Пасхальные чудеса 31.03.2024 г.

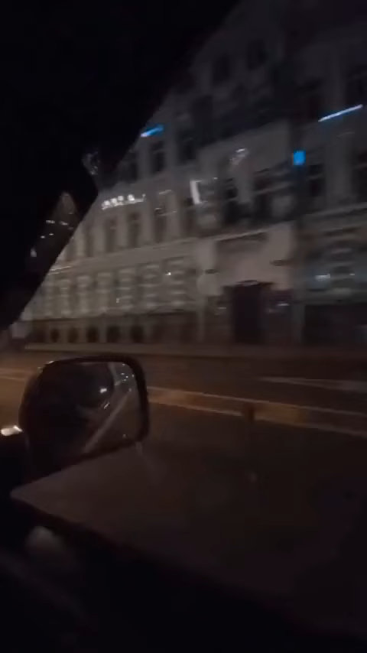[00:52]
А навигатор перестраивает нас вокруг Москвы. Вот, но я смотрю по навигатору, дорога есть прям как бы прям по Москве. Он говорит, ну что, едем по Москве?
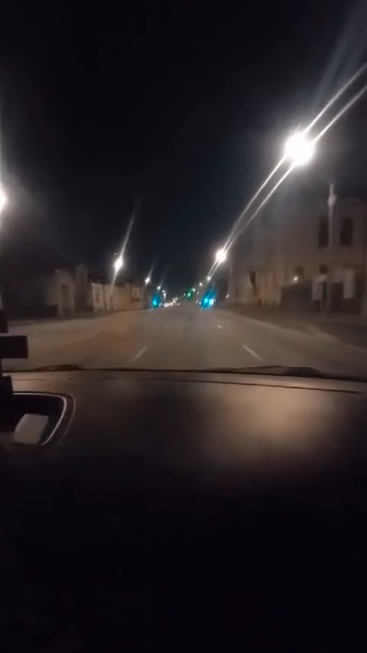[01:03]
Я говорю, едем прям по Москве. И мы едем, значит, по Москве, упираемся в Садовое кольцо, а Садовое кольцо – это центр Москвы. И тут я понимаю, что у нас машина грязнющая, куски грязи на ней висит. И мы же как с леса там выехали, там, ну там кое-что, конечно, там и в дождь попадали, но она грязная у нас в любом случае.
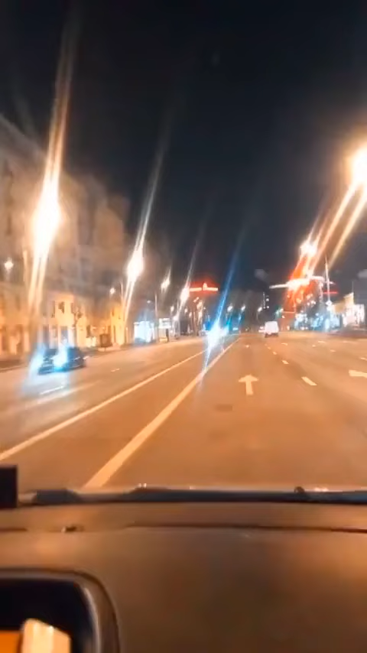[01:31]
И тут стоит такой кордон из ГАИ. Милиция, значит, стоят они. И мы в центре Москвы с иконой. Это были такие непередаваемые чувства, когда мы мимо них проезжали медленно со скоростью 5 км в час, потому что их там было много. И они нас не остановили. Они стояли, смотрели и провожали нас взглядом. Это было что-то. Спаси, Господи, дивны дела чудны Господа.